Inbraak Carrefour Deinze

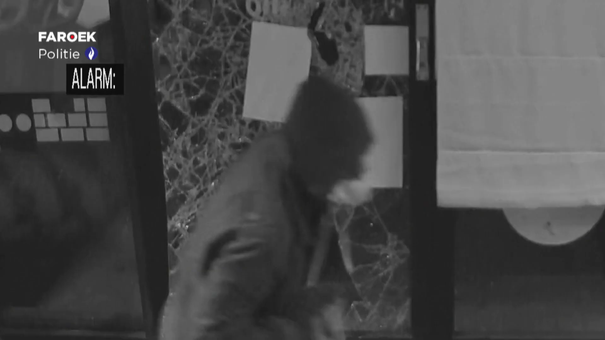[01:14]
Als ik de beelden bekeek, was het echt chockerend op de manier waarop die twee jongens het gedaan hebben.
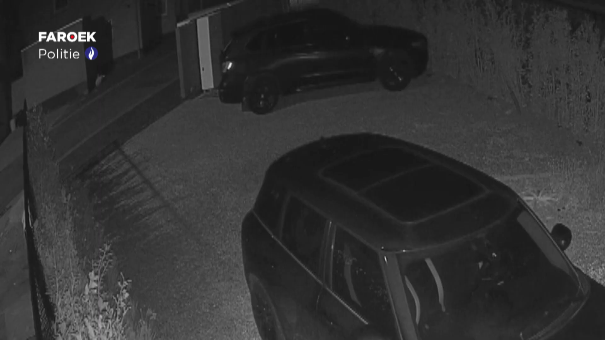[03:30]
Iets later zijn ze te zien aan een oprit van hun huis iets verder in de Krommestraat.
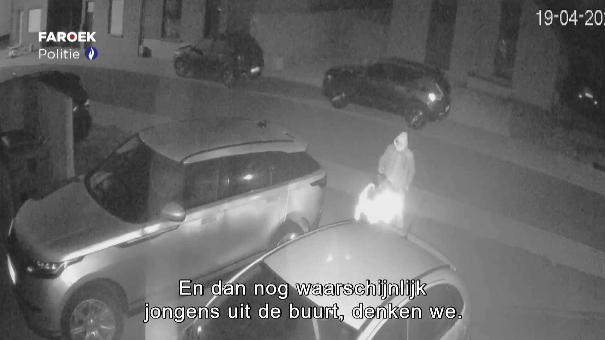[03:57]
Na de inbraak vluchten de verdachte weer weg met de fiets.
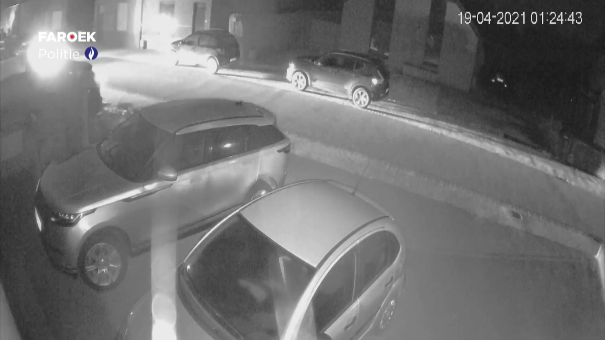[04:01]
Amper drie minuten later komt de politie aan, maar de vogels zijn gaan vliegen. Magda wordt direct verwittigd door de politie en haast zich naar de winkel.